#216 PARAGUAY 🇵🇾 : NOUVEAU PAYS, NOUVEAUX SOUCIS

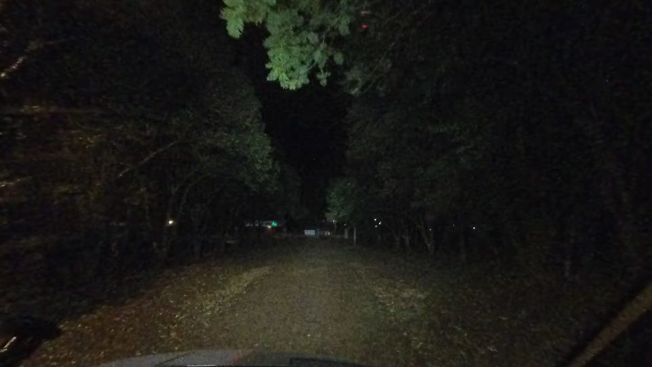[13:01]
C'est tout droit? Vous êtes arrivé. Parque Manantial.
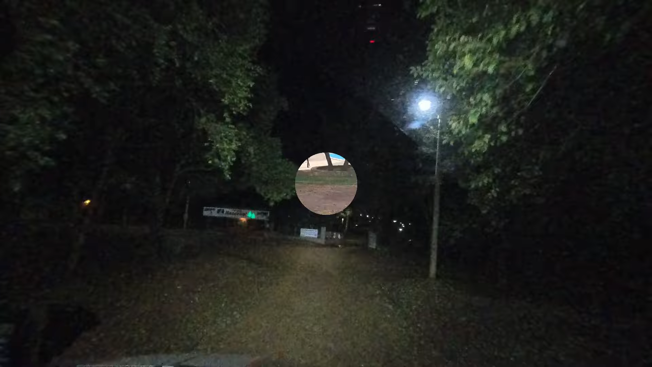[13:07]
Nous voici donc dans ce domaine qui accueille aussi bien les touristes d'un jour grâce à ses piscines, son restaurant, sa cafétéria.